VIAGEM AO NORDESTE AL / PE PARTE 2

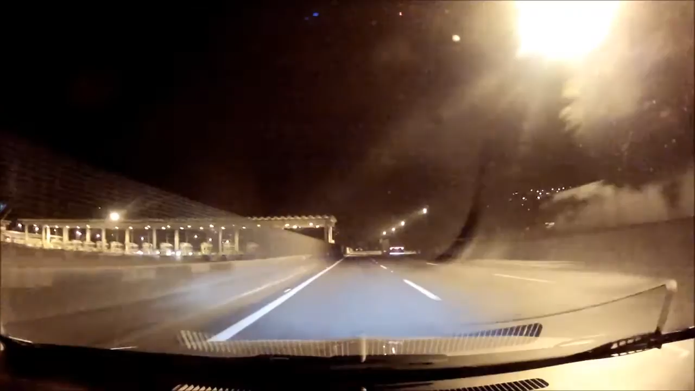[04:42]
Pedágio à frente. Siga 206. 162 quilômetros pela rodovia Fernão Dias. Já
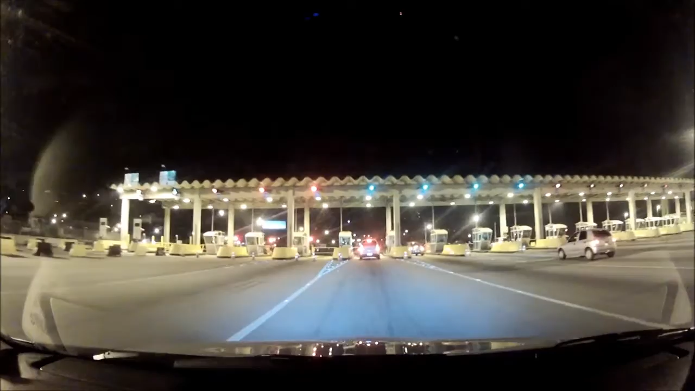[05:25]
Atenção, posto de cobrança de pedágio na frente.
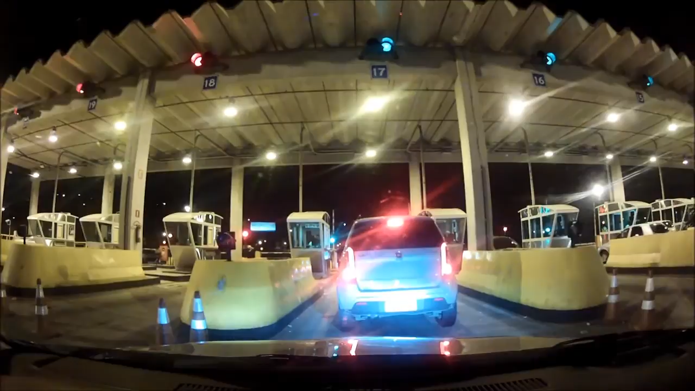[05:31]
Posto de cobrança de pedágio. Tá dormindo, Tatu? Parece que Maria já dormiu, cara.